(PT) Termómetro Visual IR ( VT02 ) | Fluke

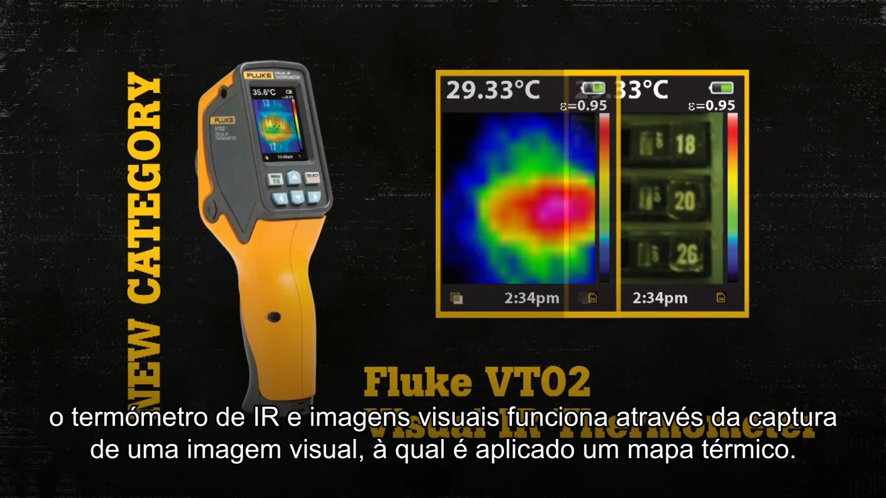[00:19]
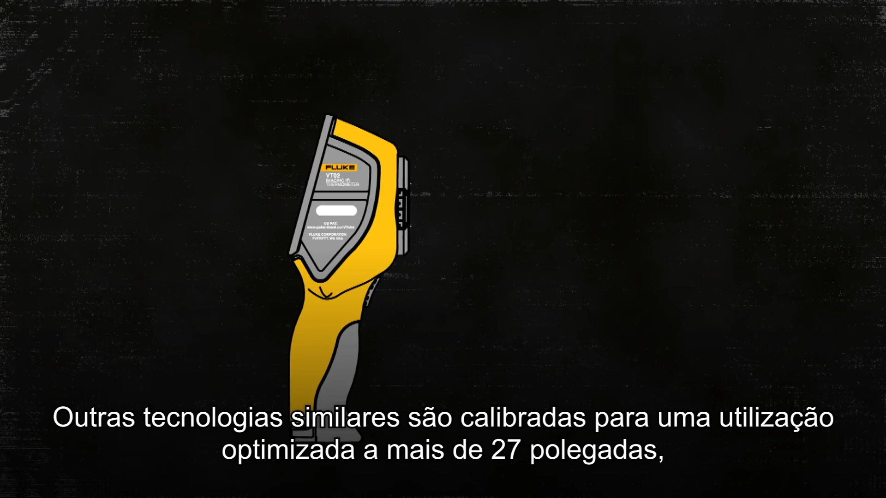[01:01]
While the VT02 lets you get as close as 6 inches by switching to the near mode.
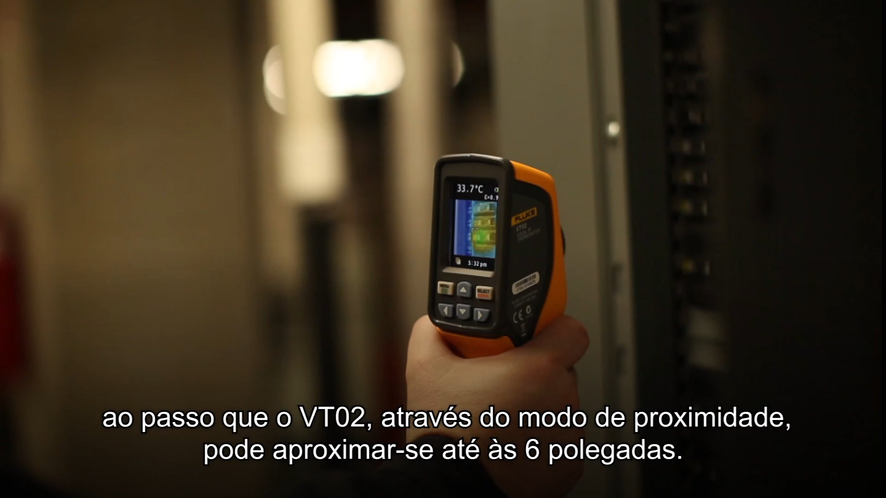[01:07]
On screen: spot 33.7°C
This allows you to capture close-up blended images that can assist in diagnosing your problem.